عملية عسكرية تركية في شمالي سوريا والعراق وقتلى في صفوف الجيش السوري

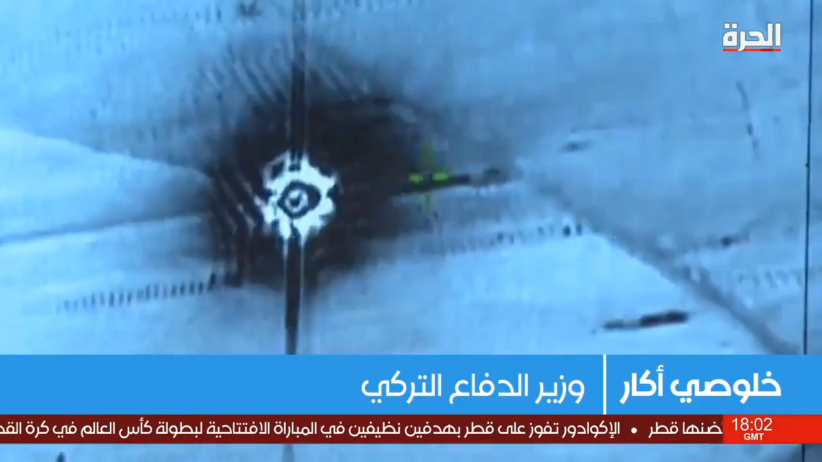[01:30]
20 غارة أعلنت أنقرة أن عمليتها العسكرية الجوية المخلب السيف حققت نتائجها ودمرت الملاجئ والمخابئ والكهوف